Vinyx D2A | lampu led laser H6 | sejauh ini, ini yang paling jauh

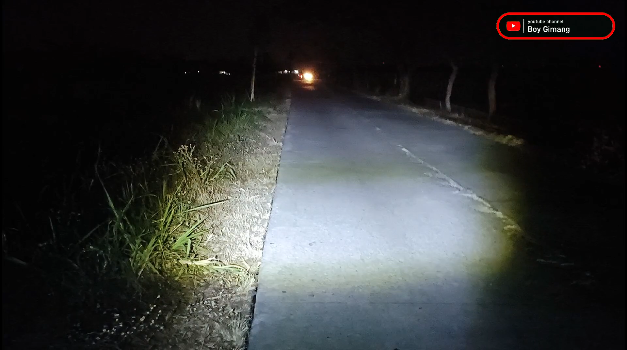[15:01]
berikutnya kita lakukan pengujian cahayanya di jalan yang berbeton atau cor guys nah untuk lampu yang berwarna putih ini sangat bagus sekali kalau kita berada di jalan yang cor seperti ini karena jalan akan terlihat semakin
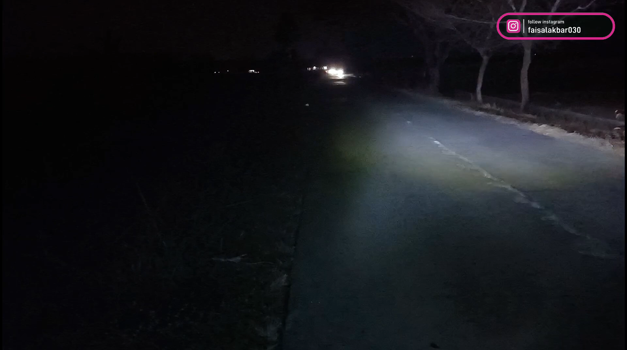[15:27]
jelas bisa kalian lihat sendiri untuk high dan low tidak
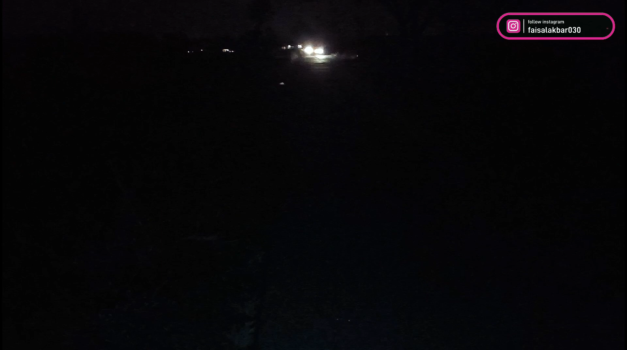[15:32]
terlalu mengarah ke atas jadi tidak menyilaukan pengendara di lawan arah nah untuk yang jarak dekatnya
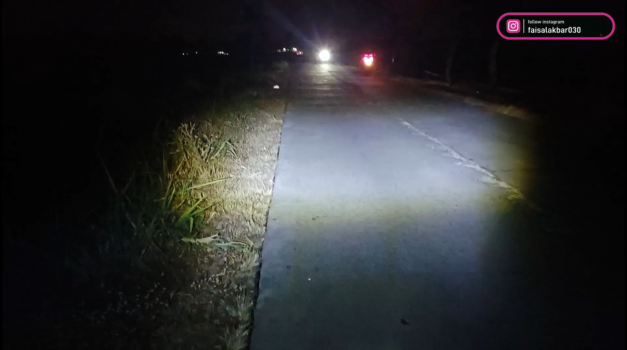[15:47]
sangat padat menurut saya ini guys hanya dengan wide yang rendah
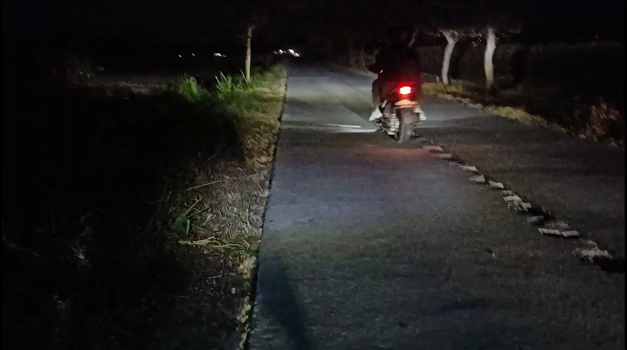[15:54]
namun menghasilkan cahaya yang sepadat ini oke saya cukupkan review pada kali ini